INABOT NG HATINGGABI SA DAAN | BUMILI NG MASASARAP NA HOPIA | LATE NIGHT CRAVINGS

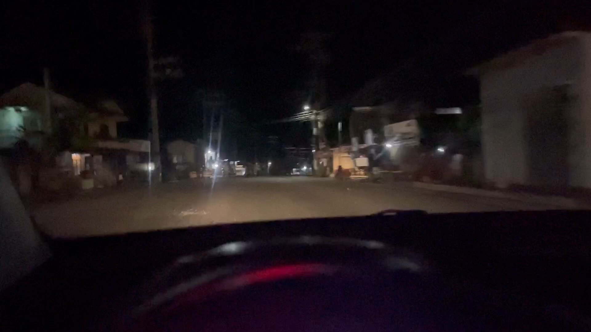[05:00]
Parang tayo na lang ang laman. Mga Mars ko ng highway. Mas okay ito. Mas mapapabilis tayo ng highway. Pero ayan meron na tayong mga nakakasalubong.
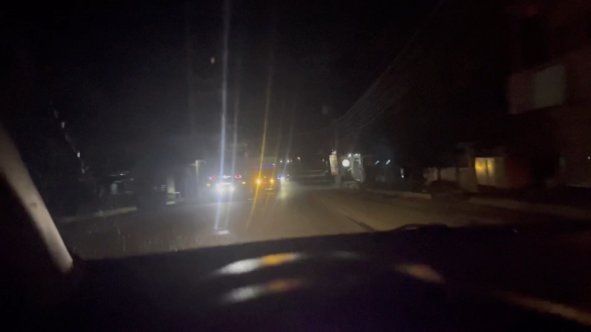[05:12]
Antok na ako. Antok kayo. Japan na tayo mga Mars. Mas pero labay. Kasi syempre namiss din naman natin ang greenbelt. Namiss din naman natin ang lamabas-labas. You know. Ayan. So nagpabili nga pala si Nanay ng kopya. And 18.